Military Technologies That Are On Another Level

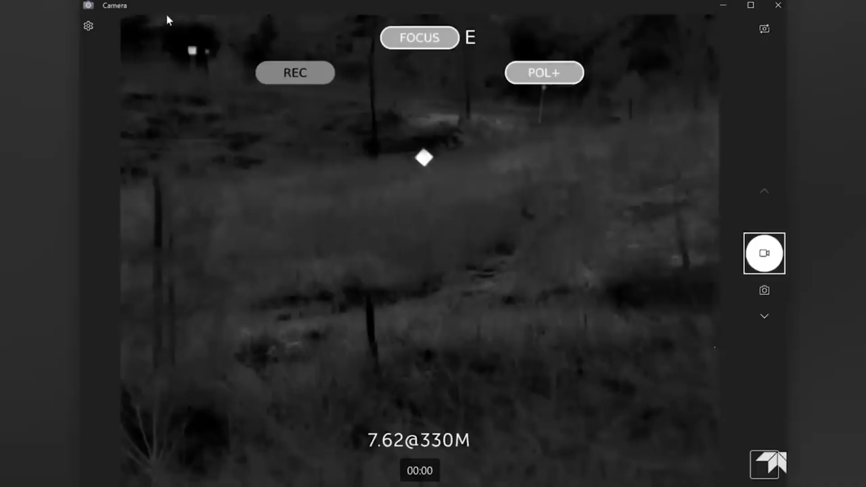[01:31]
to 22 meters away not tracers
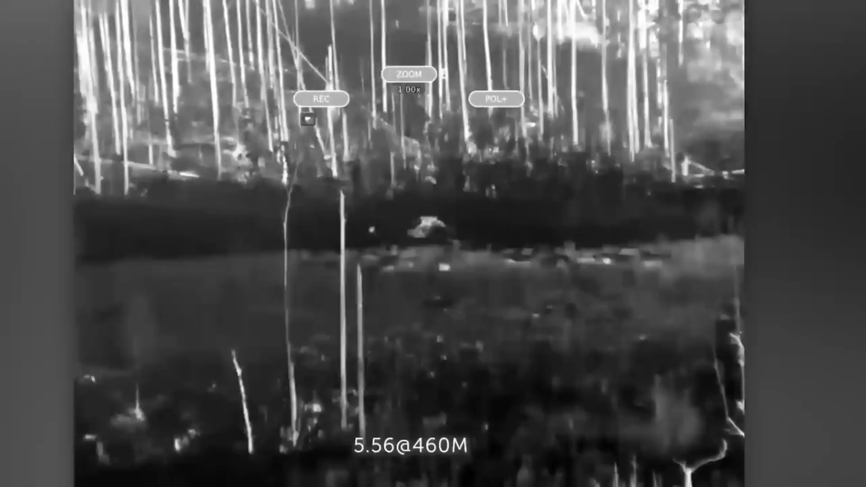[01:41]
that react to the heat from the bullet the scope weighs over to kilogram the makers say that it's a must-have for snipers